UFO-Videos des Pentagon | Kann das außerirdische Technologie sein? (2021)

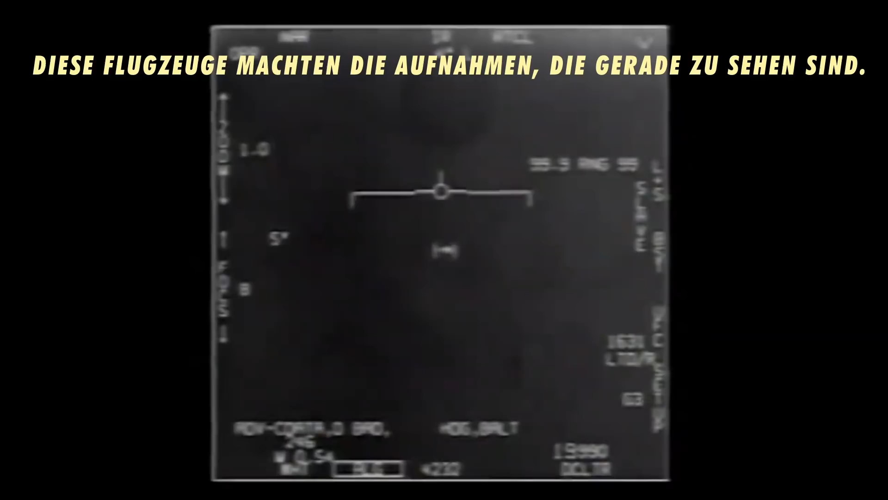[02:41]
Insgesamt konnten zwei Piloten und zwei Waffensystemoffiziere – das sind die, die in einem zweisitzigen Kampfjet hinten sitzen – das Objekt mit eigenen Augen fünf Minuten lang beobachten. Wenig später stieg ein zweites Geschwader auf. Die Flugzeuge waren diesmal auch mit Infrarot-Kameras ausgestattet. Zwar konnte Pilot Chad Underwood das Objekt nicht selbst sehen, seine Kamera allerdings nahm dieses Video hier auf. Erst letzten Monat bestätigte eine Pressesprecherin des Pentagon, dass auch die Aufnahmen der USS Russell echt sind.
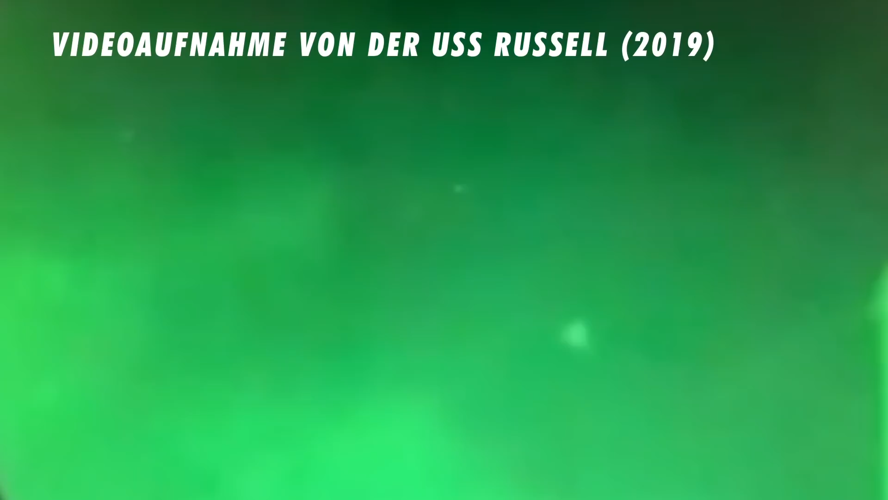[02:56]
Diese Aufnahmen kursieren seit 2019 im Internet und zeigen ein unidentifiziertes dreieckiges Objekt am Himmel.
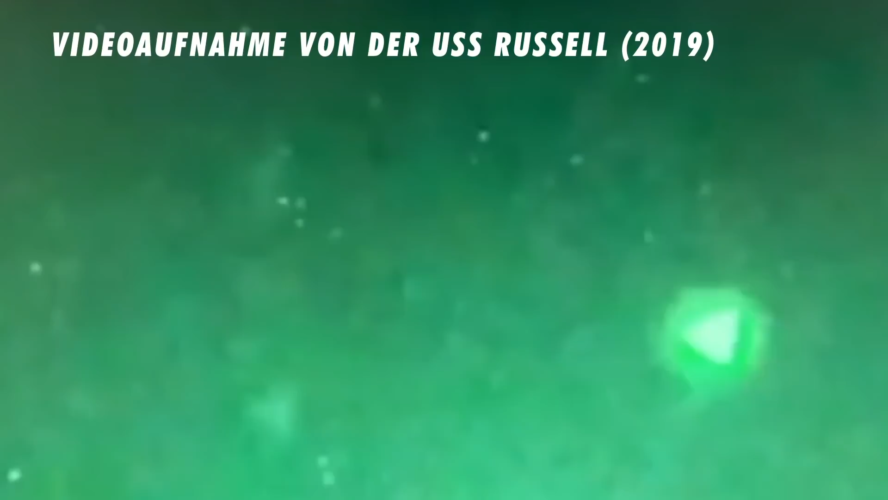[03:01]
Im gleichen Kontext bestätigte das Pentagon auch die Echtheit von Fotos, welche Objekte zeigen,
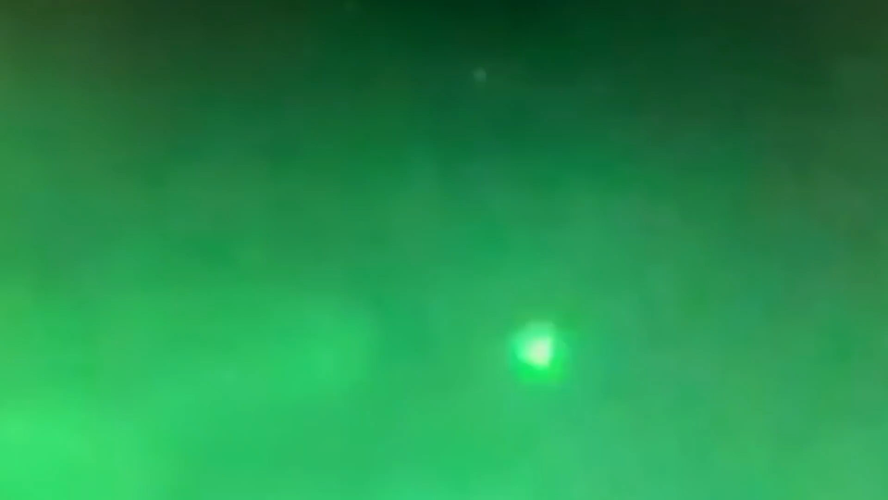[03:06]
die sich als kreisförmig, eichelförmig oder als metallischer Zeppelin beschreiben lassen.
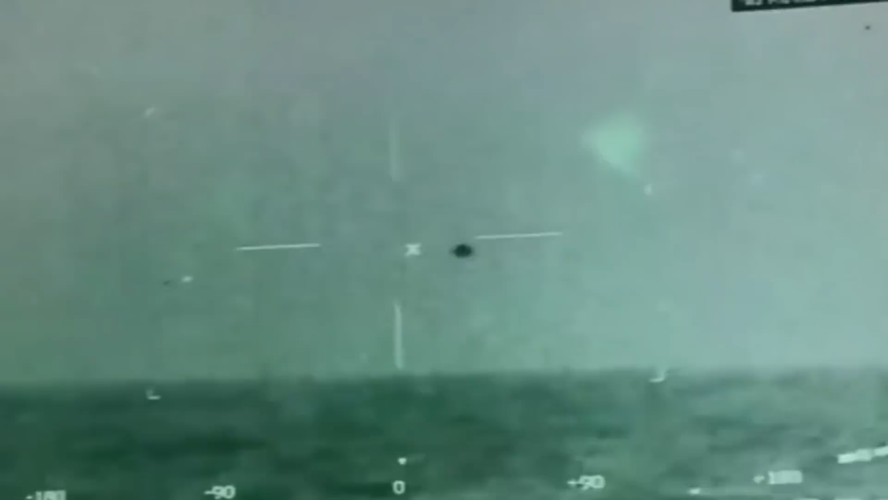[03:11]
Vor einigen Tagen wurde auch eine Aufnahme vom Juli 2019 als ein echtes Video der USS Omaha erklärt. In diesem Video sieht man ein kreisförmiges Objekt in einer Infrarot-Aufnahme über den Ozean fliegen.
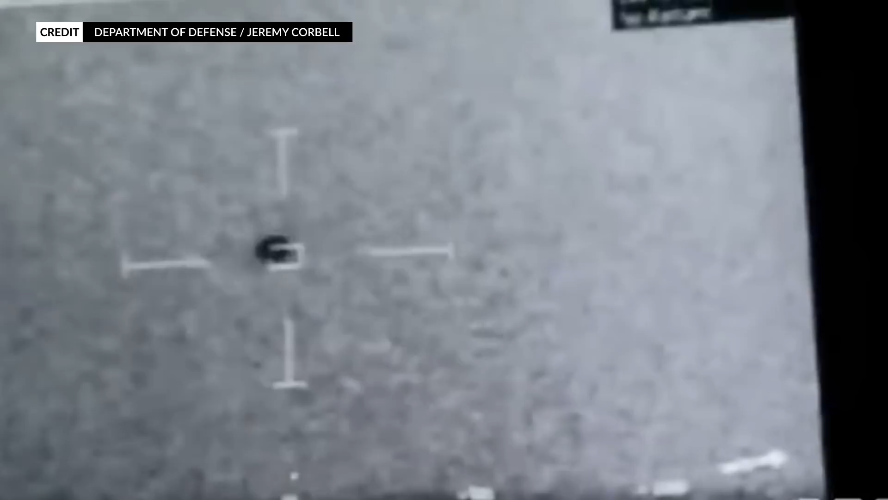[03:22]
Es bewegt sich mit hoher Geschwindigkeit über den Bildschirm, bis es schließlich anhält und langsam in den Ozean abtaucht.
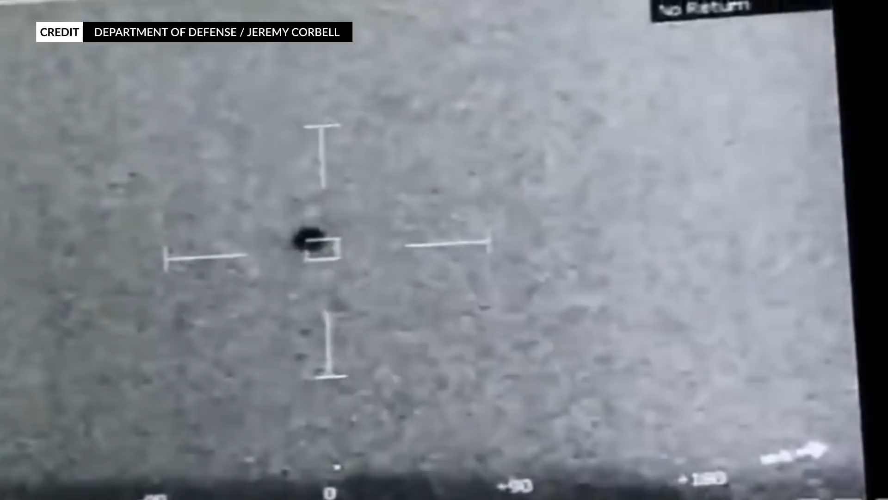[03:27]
Was wir hier zeigen, sind Beispiele.
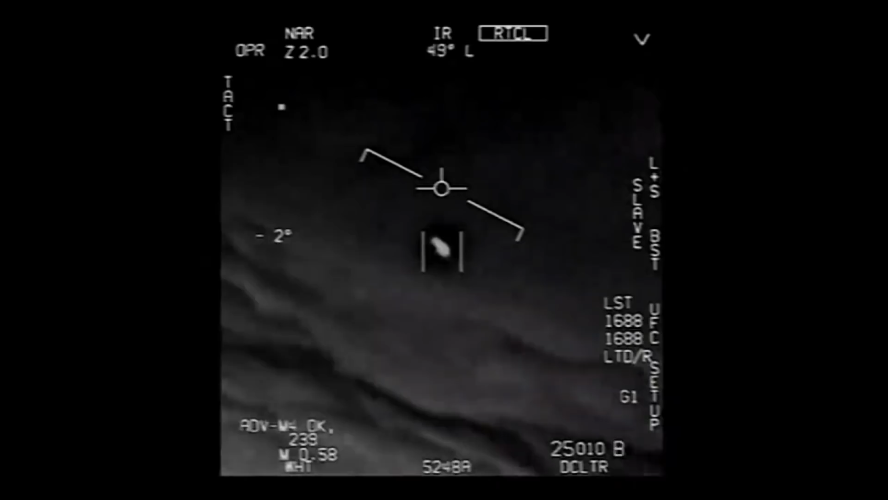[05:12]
während die Rotation ein Linseneffekt der genutzten Infrarot-Kamera sei. Dieser Kategorie stehe ich persönlich skeptisch gegenüber. Die Personen, welche die UAPs tatsächlich beobachten, sind in der Regel sehr erfahren im Umgang mit visuellen Problemen, maschinenseitig oder menschlich. Ein Pilot – und als ehemaliger Pilot kann ich diese Aussage treffen – wird in der Regel nicht von einem Parallax-Effekt getäuscht.
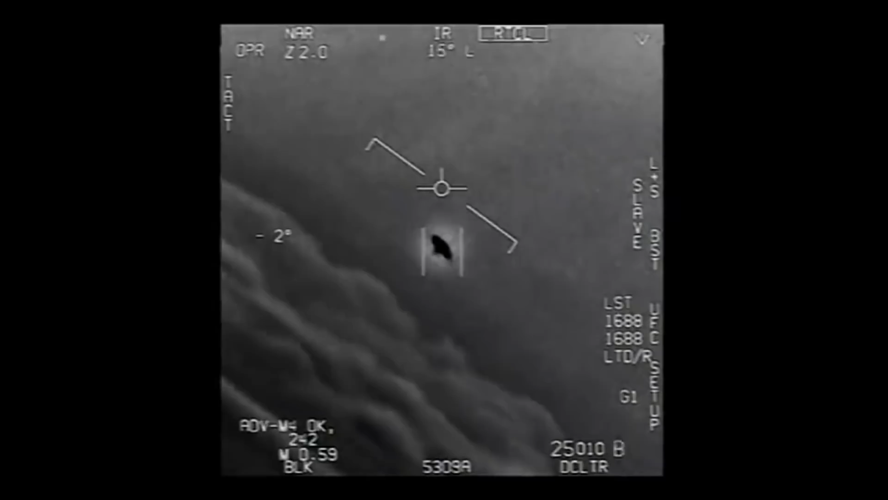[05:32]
Es ist damit nicht ausgeschlossen, aber die schiere Zahl der Aufnahmen der beteiligten Geräte und Personen spricht gegen eine Deutung als Fehlwahrnehmung.